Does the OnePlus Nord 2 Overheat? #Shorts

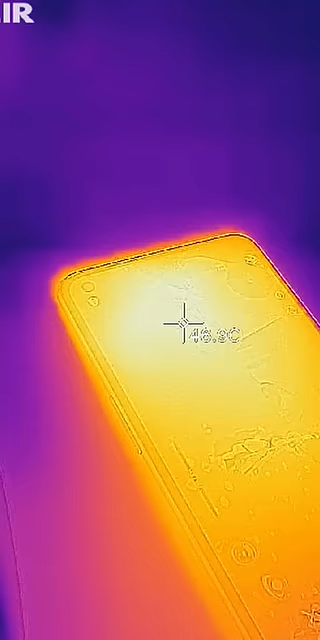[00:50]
At the end of one hour of gaming the times did remain reasonable, the top camera part hit 47-ish, while not amazing is still acceptable given I was on performance mode.